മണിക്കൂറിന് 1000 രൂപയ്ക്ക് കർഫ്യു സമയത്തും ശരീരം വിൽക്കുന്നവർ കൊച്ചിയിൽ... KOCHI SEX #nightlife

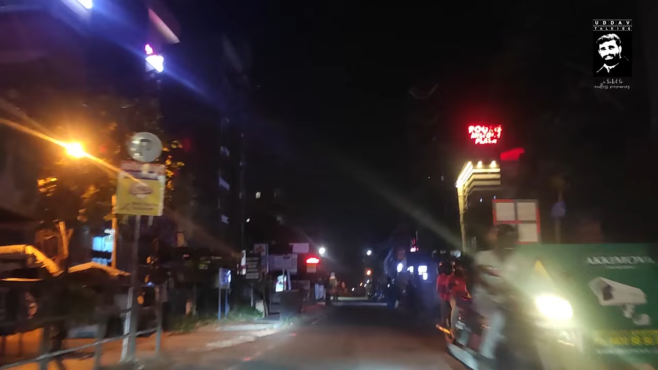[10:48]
ചേട്ടാ മാറിക്കോ, ശരിക്കും ഇങ്ങോട്ട് ഇതില്ല കേട്ടോ, വൺ വേ ആണ്. പക്ഷേ ഈ രാത്രി ആയതുകൊണ്ടായിരിക്കും അവരൊക്കെ ഇങ്ങനെ വരും.
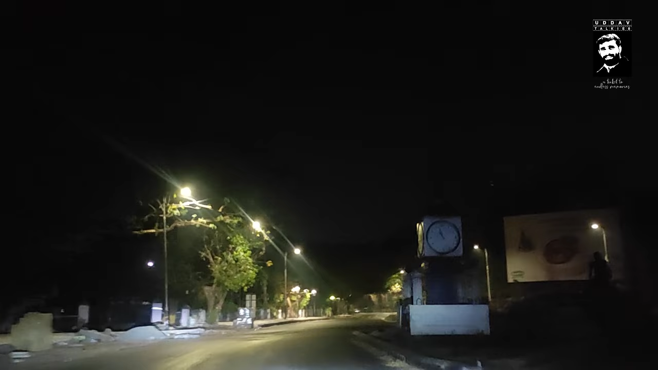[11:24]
അപ്പം നമ്മൾ ഇപ്പോൾ എറണാകുളത്തപ്പൻ അമ്പലം, ഇവിടെ നിന്നും ആരും ഇല്ല കേട്ടോ, ഇങ്ങനെയൊക്കെ വളരെ അപൂർവമായിട്ടാണ് നമ്മൾ കാണാറ്.
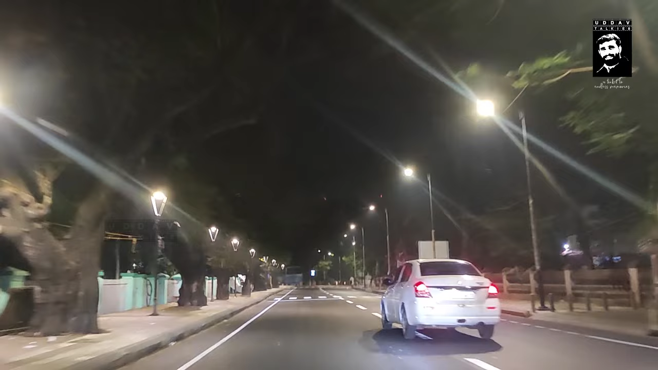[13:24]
അങ്ങനെ പോകുന്ന ഒരു സമയം ഇപ്പം ഈ നമുക്ക് ഇവിടുന്ന് നേരെ പോകാൻ പറ്റില്ല, ലെഫ്റ്റ് പോകണം. നേരെ പോയി കഴിഞ്ഞാൽ അത് വൺ വേ ആണ്. വണ്ടി വരുന്നത് കിട്ടാം, എന്നാലും കരകൾ വീട്ടിലേക്ക് കയറിയിട്ടുണ്ട്.
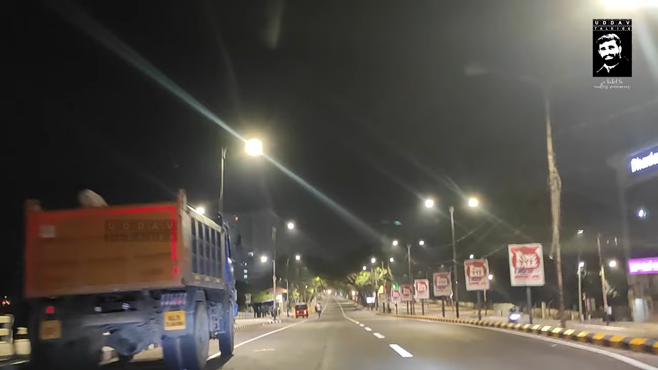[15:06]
ഇത് കേട്ടോ മറൈൻ ഡ്രൈവ് ഞാനിപ്പോൾ കാണിച്ചുതരാം. ലെഫ്റ്റ് സൈഡിൽ ഒരു ചെറുതായിട്ടൊന്ന് വിഷുവൽ കാണിച്ചു കൊടുത്തിട്ടുണ്ട്.
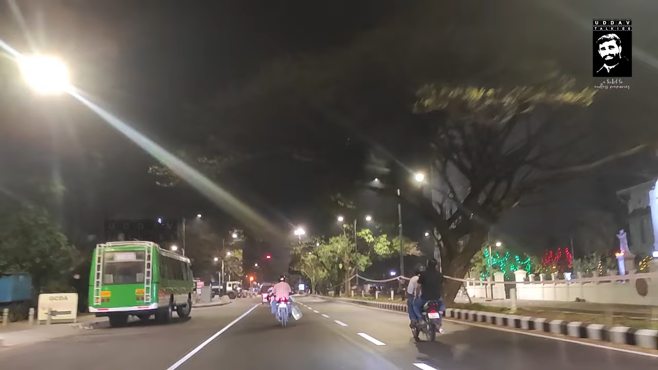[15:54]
അങ്ങനെ നമ്മൾ ഇനി എത്താൻ പോകുന്നത് ആ സ്ഥലത്തിൻ്റെ പേരാണ് ഹൈക്കോർട്ട് ജംഗ്ഷനിലേക്കാണ് നമ്മൾ എത്തിക്കൊണ്ടിരിക്കുന്നത്. ഇവിടെ